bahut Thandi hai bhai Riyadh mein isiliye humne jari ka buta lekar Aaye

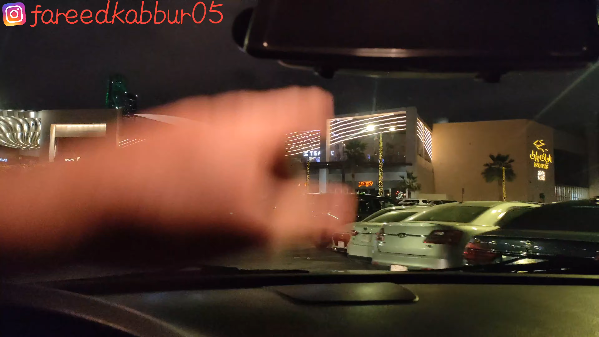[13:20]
यहां पर आते बस अभी देखो दिन में नहीं गोम रहे हैं भी ठंडी में गोम रहे हैं देखो
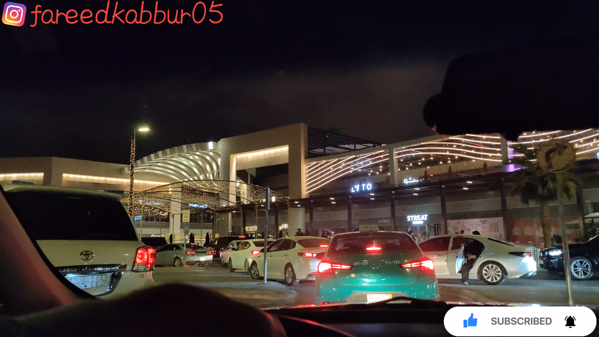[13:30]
लगा हूँ रियाद पार्क में छोड़ दिया उसको पार्किंग लगाना है मेरे को थोड़ा तुमको दिखा के बाद में पार्किंग लगाना है